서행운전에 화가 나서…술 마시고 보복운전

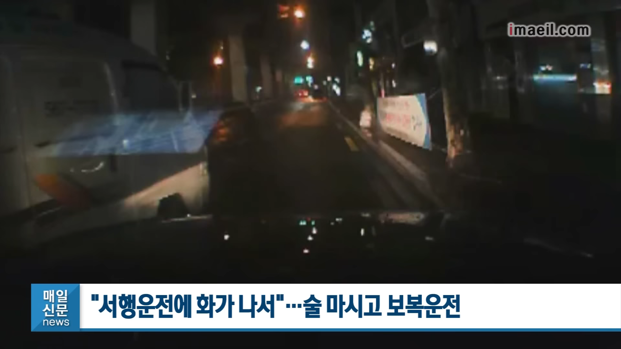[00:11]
대구 남부경찰서는 지난 1일 새벽 4시쯤 대구 남구의 한 도로에서 앞서가던 택시를 추월한 뒤 앞을 가로막고 급정거를 하는 등 보복 운전을 한 혐의로 23살 A씨를 불고소 입건했습니다.